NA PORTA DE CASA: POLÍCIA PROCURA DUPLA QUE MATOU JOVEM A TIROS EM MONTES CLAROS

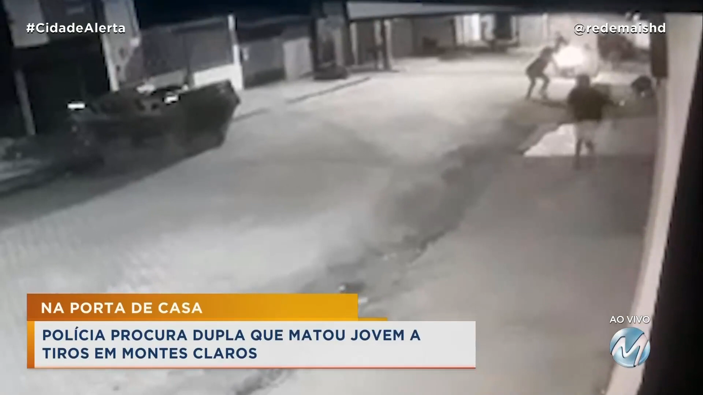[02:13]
Por quê? Os caras chegam atirando. Eles atiram e a vítima cai. O outro vem e continua atirando também. São vários disparos. O homem se certifica que a vítima está sem vida, que o jovem está morto. Eles voltam para a moto e aí eles fogem com certa tranquilidade. Olha lá. O cara ainda dá a volta com a moto lá em cima, para que o outro possa subir na garupa e para que eles possam fugir. Então, são imagens exclusivas que nós conseguimos,